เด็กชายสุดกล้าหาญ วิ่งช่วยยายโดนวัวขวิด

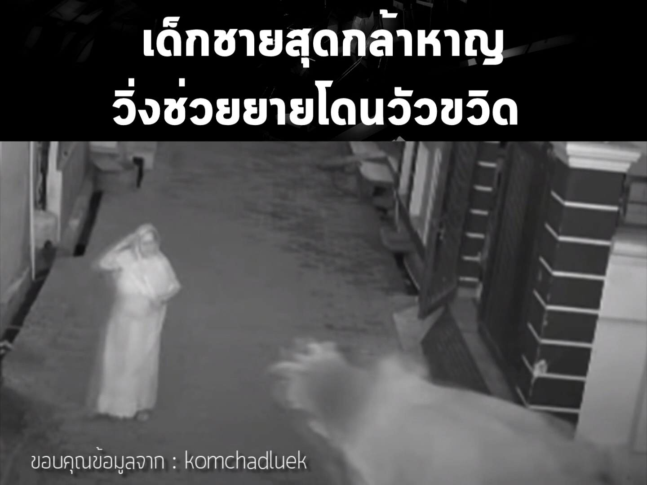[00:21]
่ถูกวัวพุ่งชนจนล้มไปอีกคนแถมยังเตะซ้ำอีกถึงกระนั้นแล้วหลานชายตัวน้อยก็ไม่หวาดกลัวและยังเข้าไปปกป้องคุณยายและพยายามพากันหลบหนีออกมาแต่ทั้งสองขยับออกมาได้ไม่กี่ก้าวก็ถูกวัวชนจ